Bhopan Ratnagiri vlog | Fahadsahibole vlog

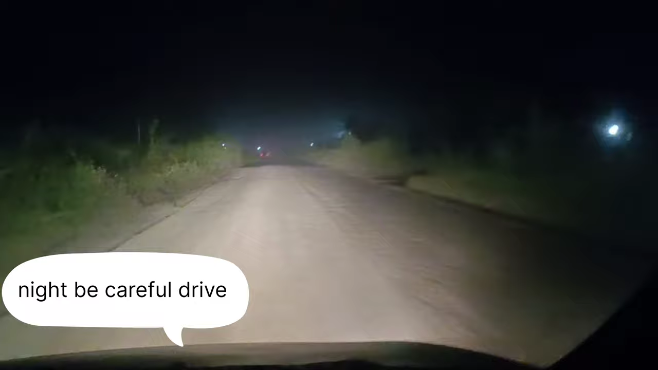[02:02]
देखिए क्या हाल है यहाँ पे, तो मस्त ऐसा लग रहा है मस्का है। आगे देख लेना कैसे कैसे खड्डे आ जाते हैं, ऐसे लगता है गाड़ी उठा के चला लो वो बेहतर है उससे।
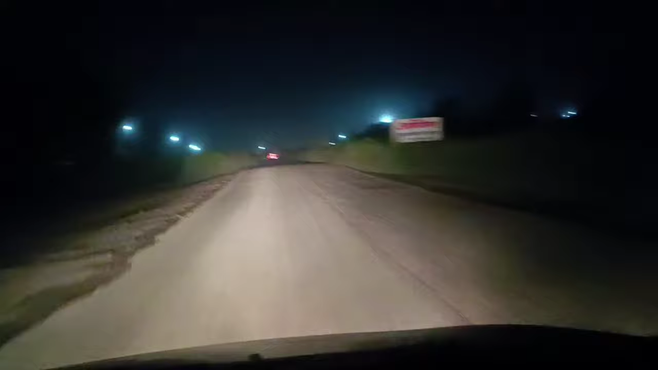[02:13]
देना इंडिया वाले वीडियो इंडिया के वीडियो ये रोड है, ये हाईवे है, नेशनल हाईवे है, बॉम्बे टू गोवा NH66।
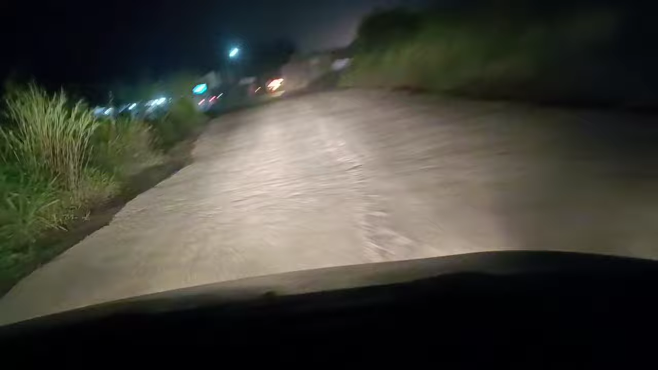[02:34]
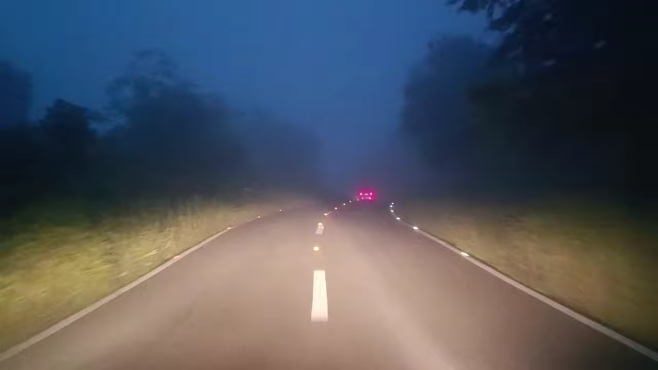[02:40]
हेलो, तुम बोलते ना तुम कोहरा, देखो यार किस तरह होता है। सामने की गाड़ी नहीं दिख रही, समय में तो कैमरा में तो इतना नहीं पता चल रहा होगा, रियल में बहुत ज्यादा कोहरा है।